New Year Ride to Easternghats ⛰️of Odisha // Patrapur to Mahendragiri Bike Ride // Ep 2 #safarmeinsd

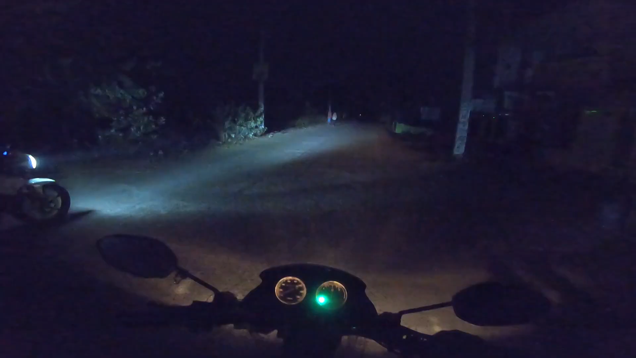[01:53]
ଚାଲ, ସମୟ ହେବ ସକାଳ 4:30, ସ୍ୱାଗତ ଜଣାଉଛି ଆମ ଡେ ଟୁ ବ୍ଲଗ୍ ଏବଂ ଆମ ଚ୍ୟାନେଲ୍କୁ। ଦେଖୁଥିବେ କି ଅନ୍ଧାର, ଆମକୁ ଏଠୁ 50 କିଲୋମିଟର କ୍ରସ୍ କରିବାକୁ ପଡ଼ିବ। ଥଣ୍ଡା ଭାଇ ଯେଉଁ ଲାଗୁଛି ରେ, କୁହନି, ଓହୋ ଥଣ୍ଡା ବହୁତ, ଆଉ ପଛରେ ସାଗର ଆଉ ରାଜ। ରାତିରେ କଥା ଯଦି କହିବି ଭାଇ, 500 ଟଙ୍କାରେ ମଶା ଖାଇଦେଲା ରେ,
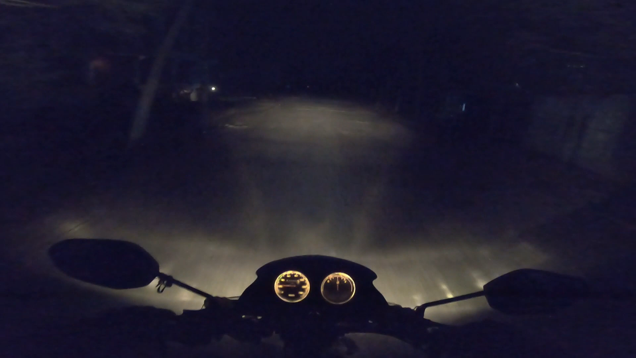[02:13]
ମଶା ଖାଇଦେଲା, ମାନେ ଆଡ଼ଜଷ୍ଟେବୁଲ୍ ବେଶୀ ଆଡ଼ଜଷ୍ଟ ହେଇଗଲା।
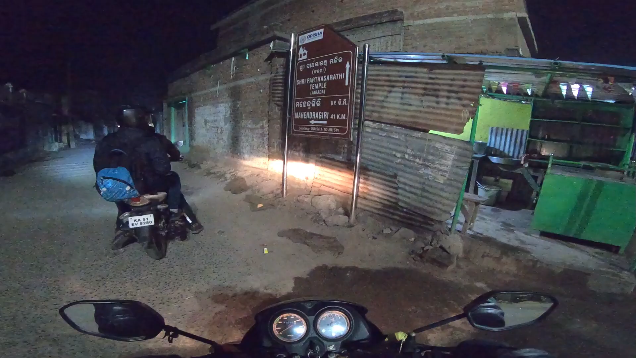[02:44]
ଦେଖୁଥିବେ ଏଠି ଲେଖା ହେଇଛି ଯେ ମହେନ୍ଦ୍ରଗିରି 41 କିଲୋମିଟର, ଆଉ ଏଠୁ ଆମକୁ ମାନେ ଆମେ ଜଷ୍ଟ 9 କିଲୋମିଟର କ୍ରସ୍ କଲୁ,
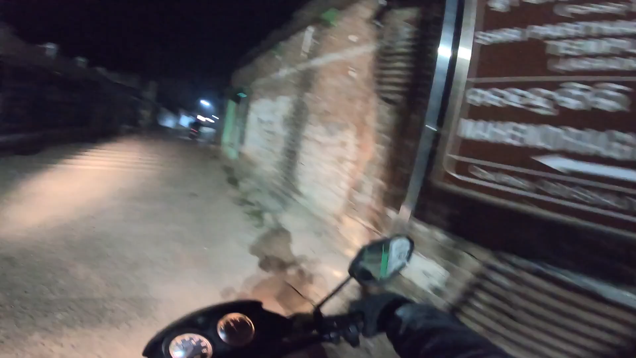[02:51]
ଏପଟୁ ପୁଣି ଥଣ୍ଡା ଭାଇ ପ୍ରବଳ, କ'ଣ କହିବି।
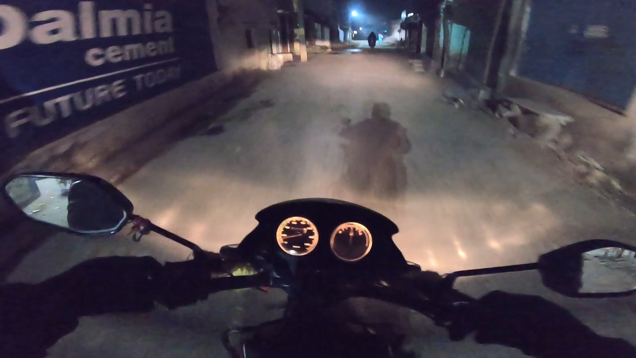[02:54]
ଆଉ ଗାଁ ସବୁ ଶୁନ୍ସାନ୍, ଗୋଟେ ବି ମାନେ ଦୋକାନପତ୍ର ଏପର୍ଯ୍ୟନ୍ତ ଖୋଲିନି, ବଟ୍ ଗାଁରେ କେତେ ଲୋକ ଉଠି ସାରିଲେଣି ଆପଣ ଦେଖୁଥିବେ।